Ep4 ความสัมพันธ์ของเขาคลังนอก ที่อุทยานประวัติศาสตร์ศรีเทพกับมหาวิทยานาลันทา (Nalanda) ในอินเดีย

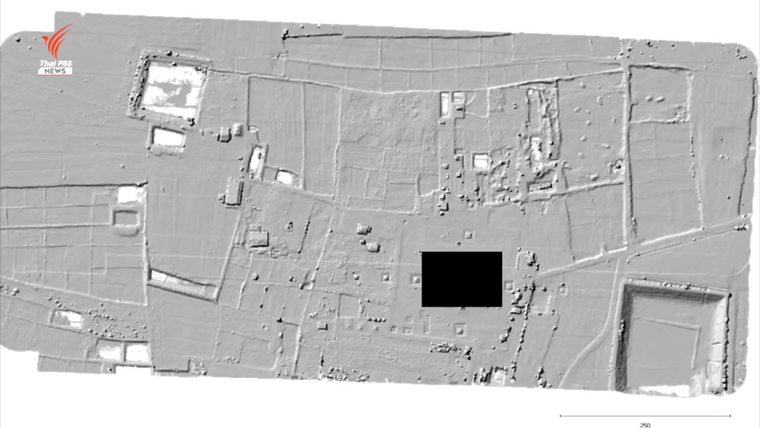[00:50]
ใช้ประโยชน์ในการสำรวจทางโบราณคดีด้วยเทคโนโลยีสำรวจระยะกลายเพื่อสนับสนุนการศึกษาทางด้านประวัติศา